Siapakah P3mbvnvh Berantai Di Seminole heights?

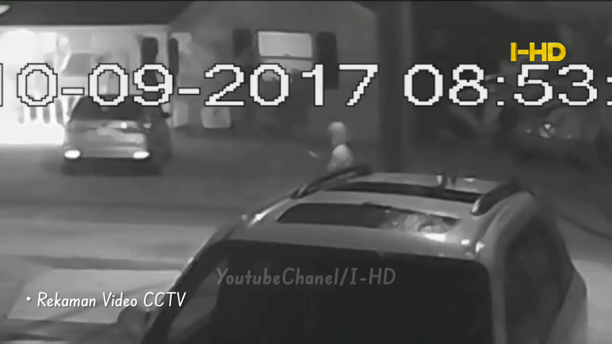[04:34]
Dan polisi melihatnya sebagai kemungkinan saksi dan bukan tersangka.
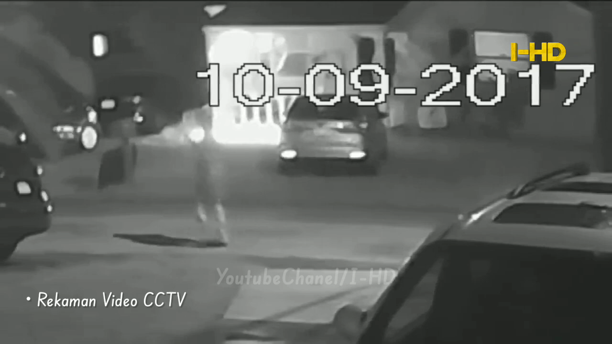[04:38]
Tetapi tampaknya dalam semua rekaman video
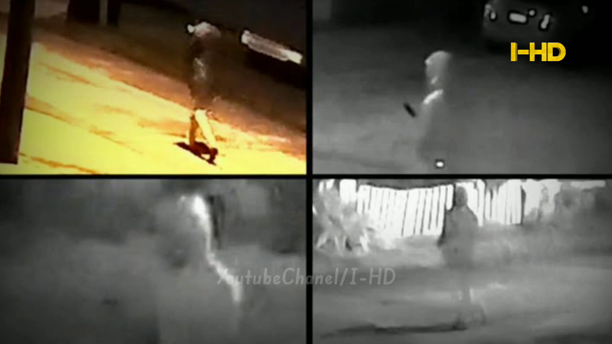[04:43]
pembunuhan itu terlihat bahwa orang yang sama berada di dekat tempat para korban ditembak.
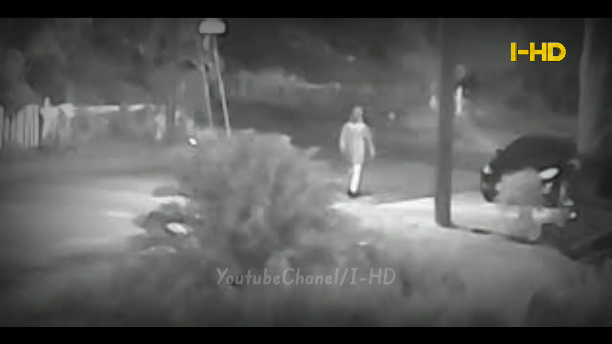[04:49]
Seorang saksi memberikan gambaran tentang tersangka.